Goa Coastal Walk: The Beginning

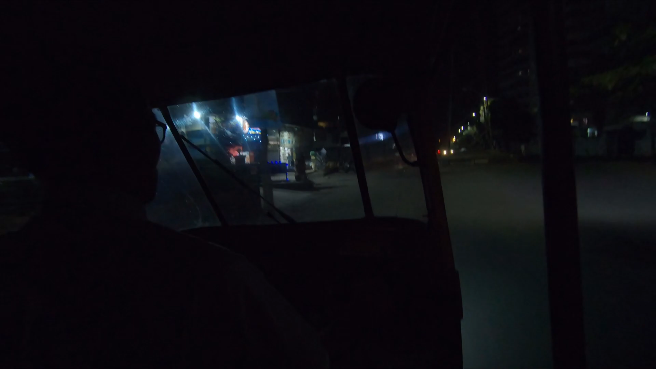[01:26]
And finally we got another rickshaw. So we have like 7 minutes to catch the 11.52 Badlapur rickshaw.